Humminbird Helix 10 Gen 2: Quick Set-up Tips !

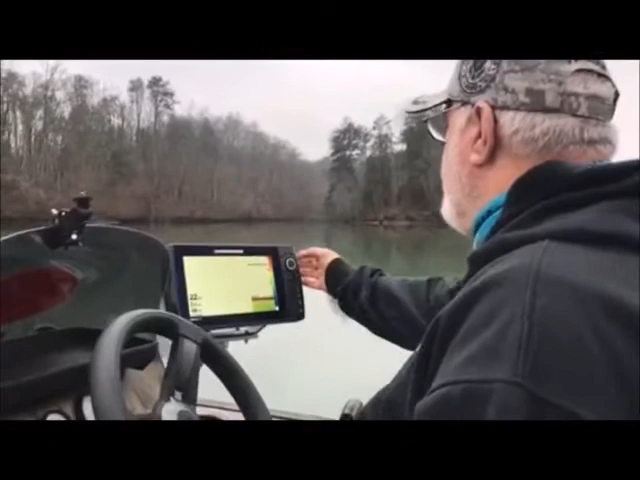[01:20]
We can change that. We can set things. Let's go up here. We're going to go up here to view. This is going to take us to down imaging. I like blue or green on down imaging. If I wanted to change the sensitivity, I'm going to go up here and change sensitivity. I like to have it around 12. Chart speed, I like to be around 5.
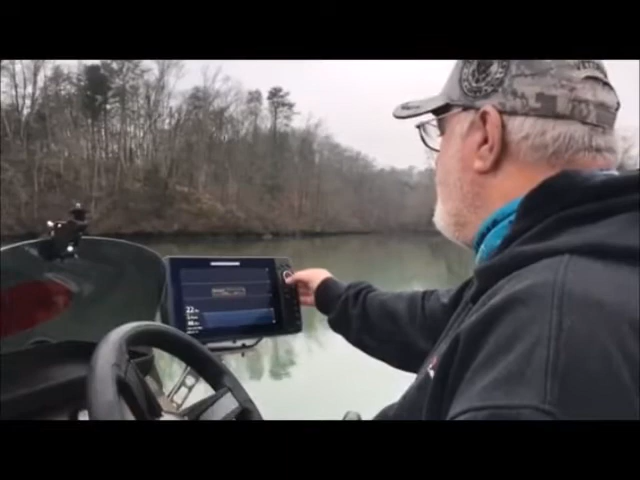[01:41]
And then my down imaging colors, I really like green. So I'm going to change the color. The brown's good. You can see where I'm changing the colors. Right here's the color I like. I like green. So I'm going to exit out of there, go back to the menu. This is the side imaging. Blue is really a preferred color for side imaging. But for me, I'm going to drop my sensitivity up to 12. Side imaging range. The further out it goes, the less clarity you're going to have.
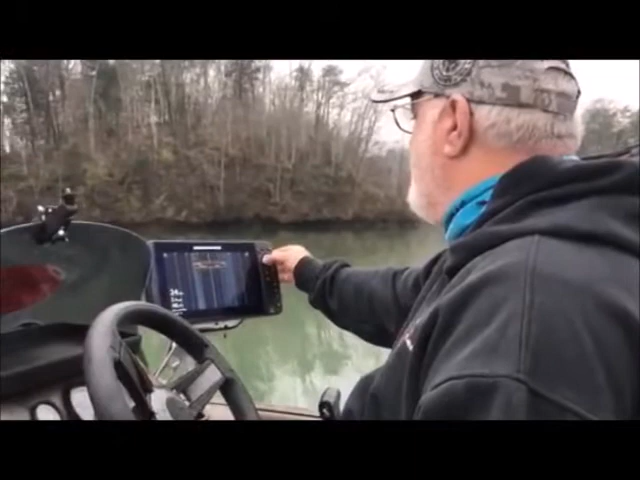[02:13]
So, you know, I like to put mine around 90 feet. So I'm going to change it to 90 feet. I got it on both sides. Chart speed's 5. And then I'm going to go to my color. And I really like this this brown color. I'm going to exit there, go back up here to menu. So then I'm going to get split screens. I got the 2D sonar with the side imaging. If I wanted to save that, I'd put one of these quick reference buttons.
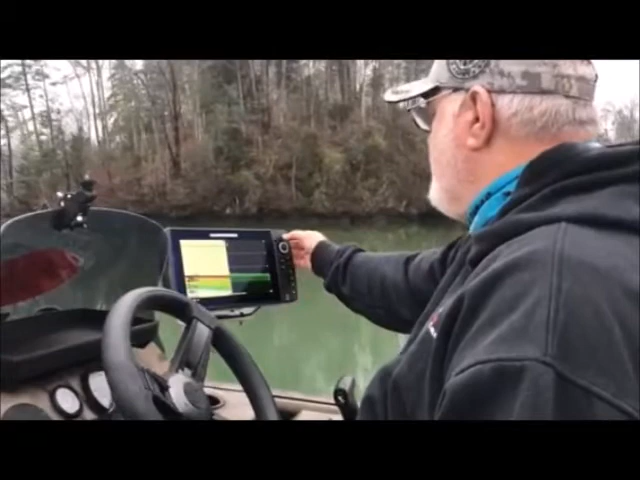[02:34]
There's 2D sonar with side imaging. 2D sonar. You can see it looks like a pretty good sized fish land right there on the side imaging. Here's one of all three, which I'll save. I'll make this one of my reference points. I'll click a shortcut.
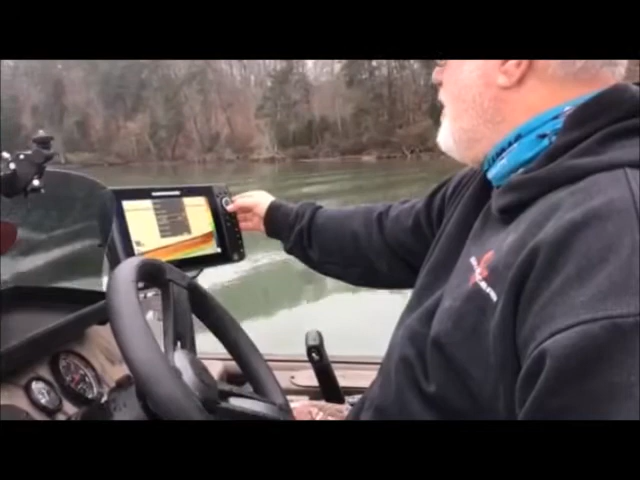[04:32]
And let's go to menu on it. Sensitivity. 10 is good. I like everything at 12. Auto jigging mode is off. Charge speed 5. Sonar colors. And I like the colors on there. So I'm going to push exit. And there we go. But if I'm going to, you know, usually I'm going to have mine on GPS and 2D sonar. Also at the end of this video, I'm going to put a little quick cheat sheet that gives you some of these little quick tips. If you really want to side it in real quick, I'll put that at the end of the video. If anybody's got any questions or comments about the Helix 10, feel free to call me.